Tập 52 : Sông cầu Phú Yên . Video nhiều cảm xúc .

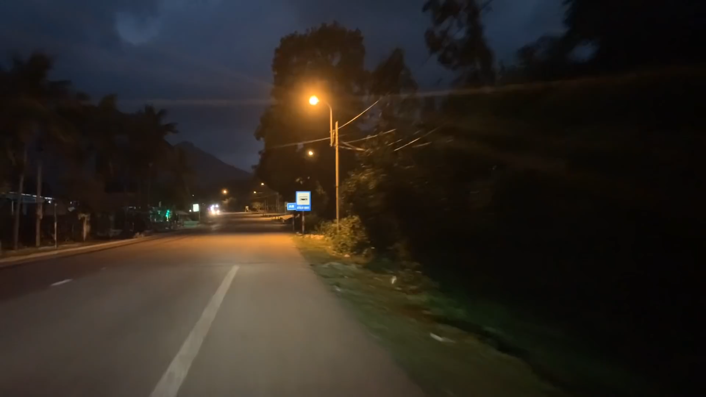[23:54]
Bởi vì đang đi xuyên qua núi luôn đây. Đây là cái hầm Cù Mông này.
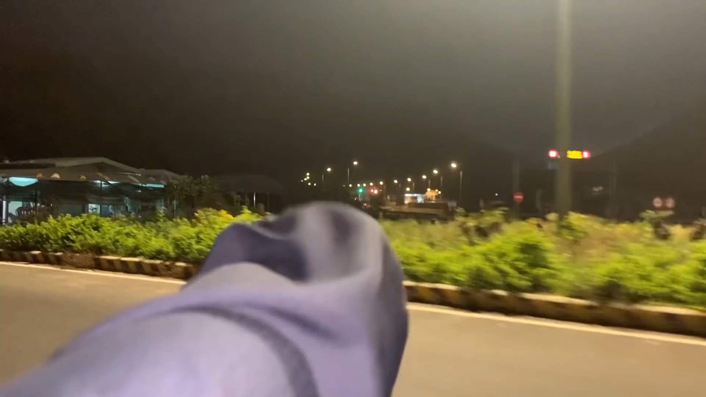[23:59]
Thì bây giờ mình sẽ thử đi cái đèo Cù Mông này xem sao.
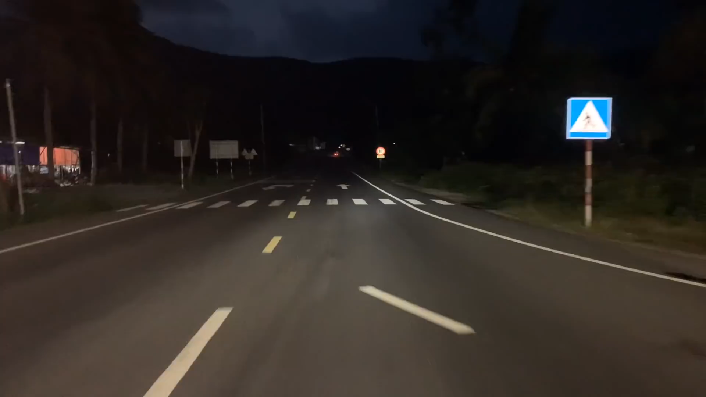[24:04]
Ok, lên đèo đi.
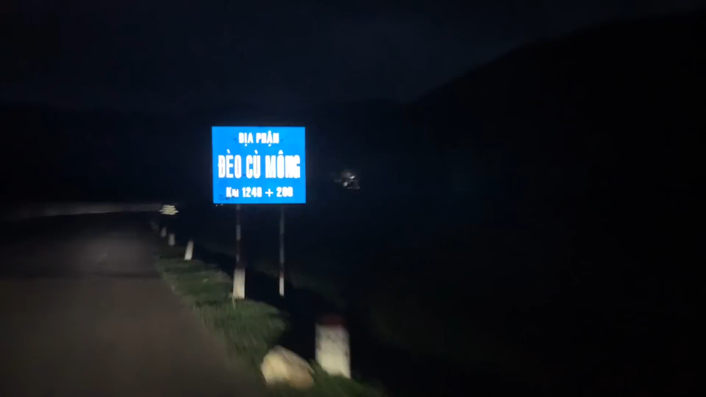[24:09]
Bây giờ cả nhà lên đèo Cù Mông với Hoàn nha. Tham quan thám tính trước tình hình.
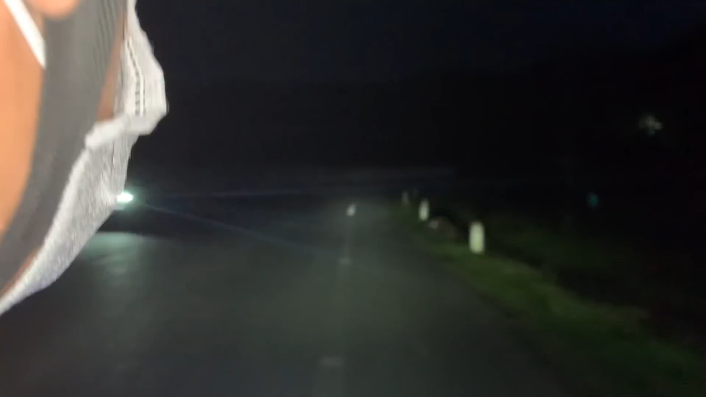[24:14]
Cả nhà xem cái đèo này. Đi mãi mà chẳng thấy điện, chẳng thấy đường đâu cả.
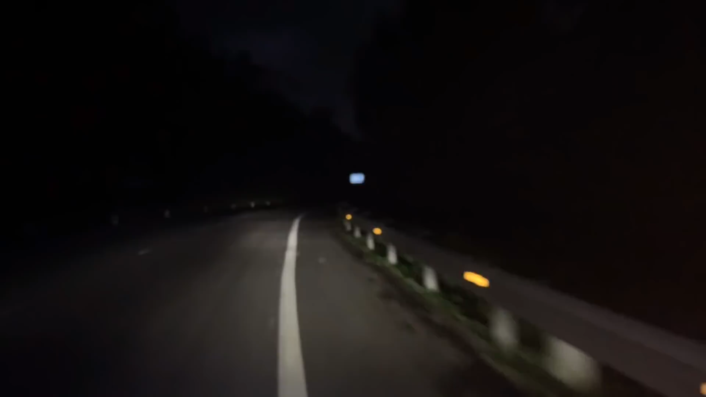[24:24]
Cái này mà đi buổi tối thì thôi rồi luôn đấy. Thời tiết thì nó kiểu lạnh lạnh. Lạnh lạnh. Đèo cao lạnh. Này, thi thoảng có một bóng xe nó vụt qua này. Núi thì sao núi gần mình, núi kia núi cao. Hoàn tính đi cái đường đèo Cù Mông này mà đi mãi mà không thấy nhà đâu cả nhà. Chỗ này chắc là phải chạy cái đường đường đi vùng ven biển rồi.